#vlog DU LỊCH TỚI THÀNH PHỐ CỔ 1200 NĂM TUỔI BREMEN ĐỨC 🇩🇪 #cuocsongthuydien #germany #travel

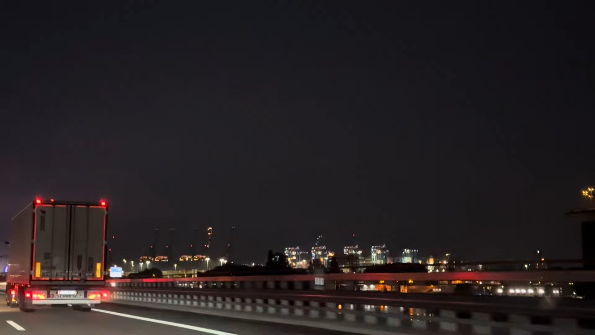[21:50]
Ở bên Thụy Điển nhà mình thì là ra mới vào nó phân biệt nhau rõ ràng lắm, nó không có từ cái lọ sang cái kia đâu như vậy đâu. Cho nên là hai người đi rất là sợ luôn. Và đi trên đường về mọi người, trời ơi, nhìn cái cảnh buổi tối ở đây rất là đẹp.